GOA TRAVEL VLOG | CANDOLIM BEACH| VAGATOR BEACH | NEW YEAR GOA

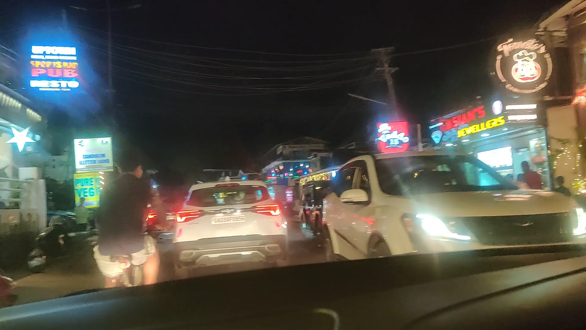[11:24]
सो लेट्स सी कहाँ एक्सप्लोर करते हैं, कहीं तक कहीं तो जाएंगे।
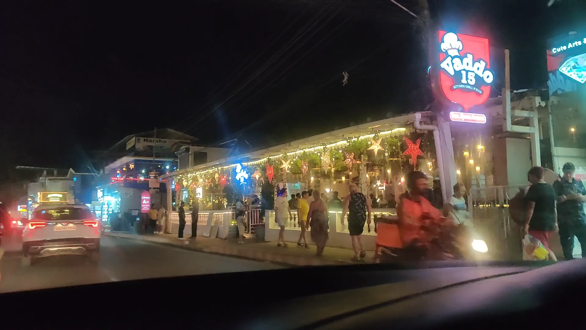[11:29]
फिलहाल तो बस बिना किसी सोच से निकल लिए, देखते हैं पारस हमें कहाँ लेके जाते हैं।
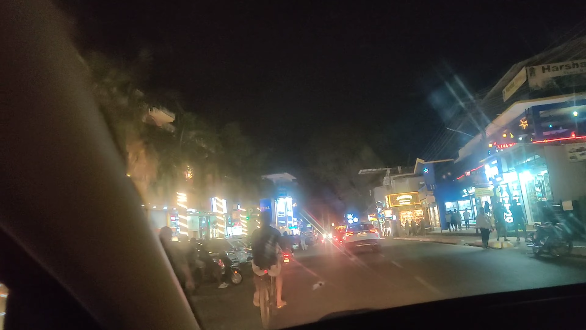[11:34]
लग ही नहीं रहा है बिल्कुल भी कि न्यू ईयर है।